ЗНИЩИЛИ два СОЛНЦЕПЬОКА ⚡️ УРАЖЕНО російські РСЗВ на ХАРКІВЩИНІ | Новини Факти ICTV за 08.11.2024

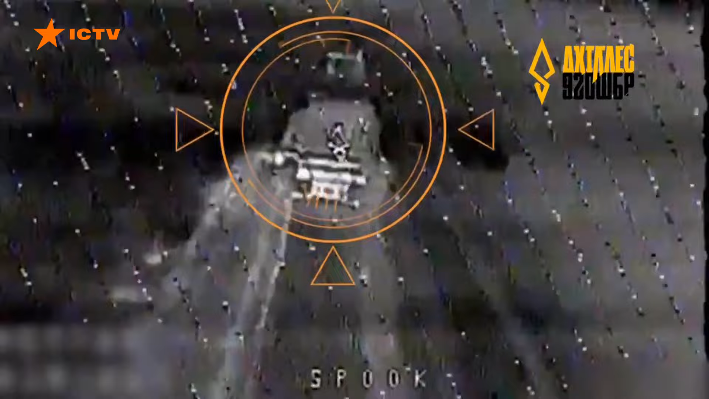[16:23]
Важкі вогнеметні системи саме рухалися полем і один за одним, як їх виявили наші оборонці.
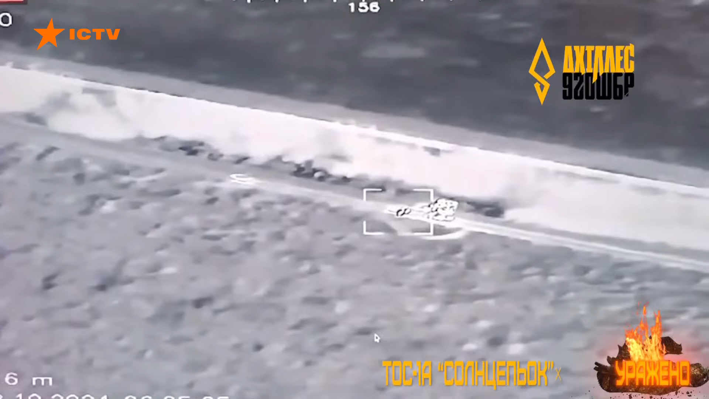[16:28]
Уразити «Слонцепьоки», якими росіяни постійно тероризують українські позиції, вдалося завдяки FPV-дронам та вправності українських пілотів.